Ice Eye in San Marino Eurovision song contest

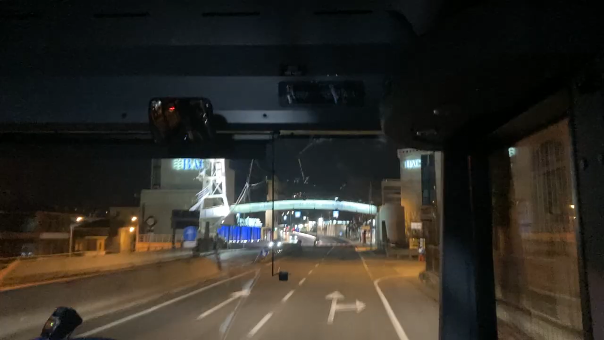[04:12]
There's a Bonelli bus that is driving from Rimini to San Marino. Yeah, long way. Yeah. See you